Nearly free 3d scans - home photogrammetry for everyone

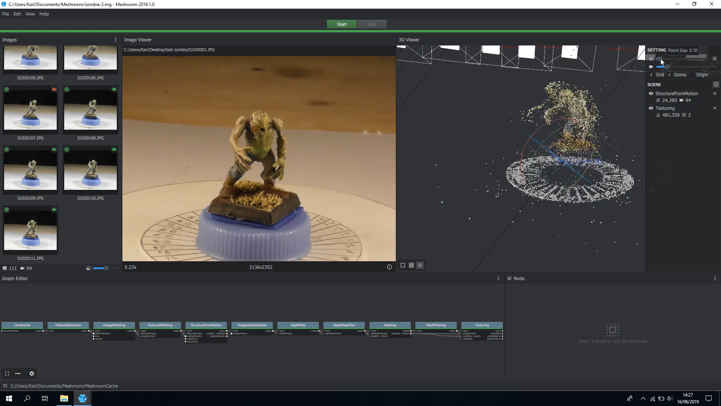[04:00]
yeah most look is great but we're missing some parts like the jaw on the fingers on the left hand and this corresponds to missing images.
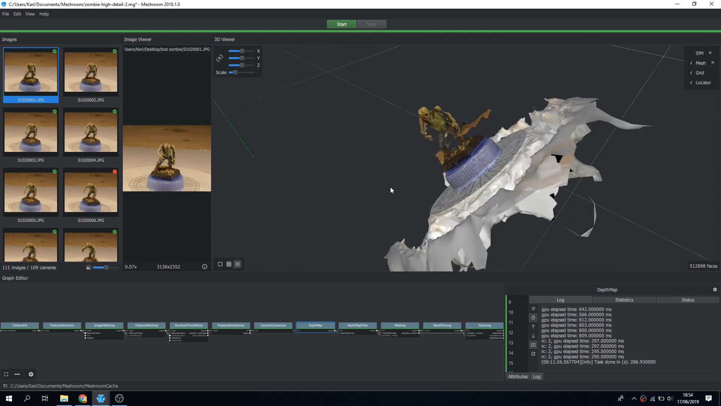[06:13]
There are a couple of artifacts around the armpits and near the crotch but boy this is great scan for miniature and it's stuff I can clean up in blender anyway. This is really neat.